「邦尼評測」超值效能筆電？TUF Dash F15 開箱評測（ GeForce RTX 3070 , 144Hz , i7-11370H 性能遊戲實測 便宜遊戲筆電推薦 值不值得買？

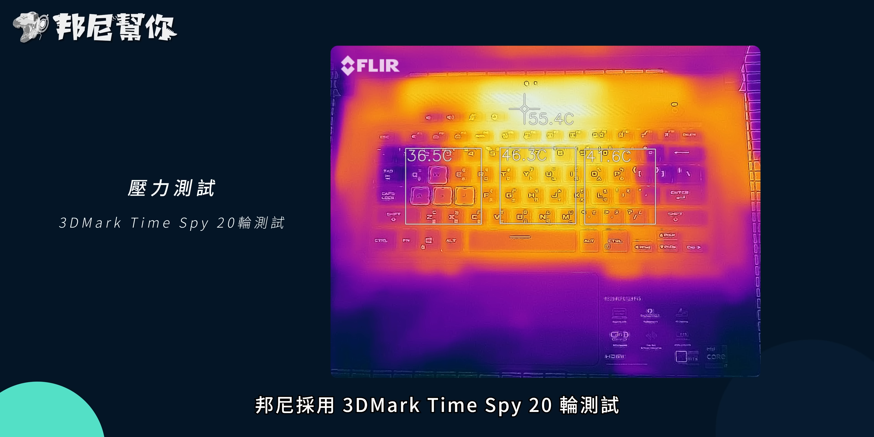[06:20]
On screen: spot 55.4°C
而在压力测试上邦尼采用3D Mark Time Spy 20 轮测试全程GPU 温度落在大约75 度而CPU 也是75 度左右实际测量机身温度最高温落在机身上侧来到55.
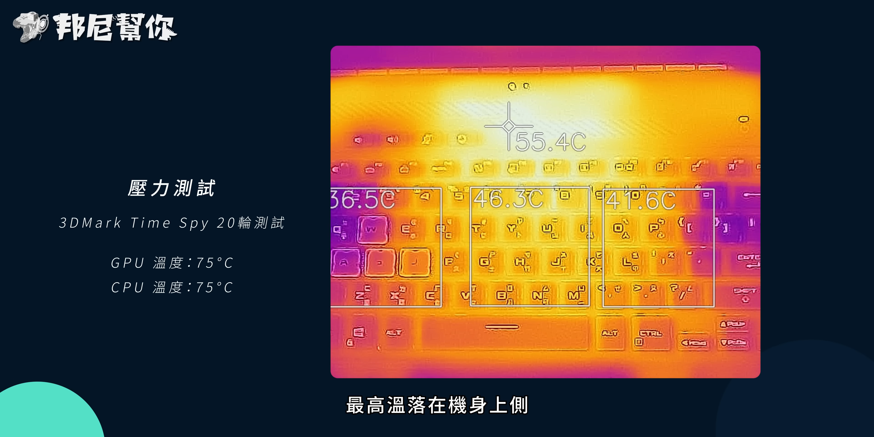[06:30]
4 度在键盘的按压区域左右两侧大约落在40 度左右你可以明显看到游戏常用的WASD
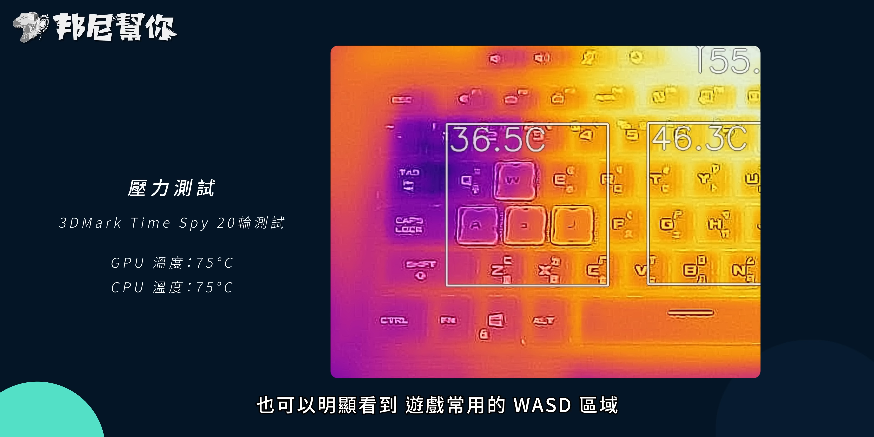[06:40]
区域温度控制还算不错不过中间会高上一些来到46 度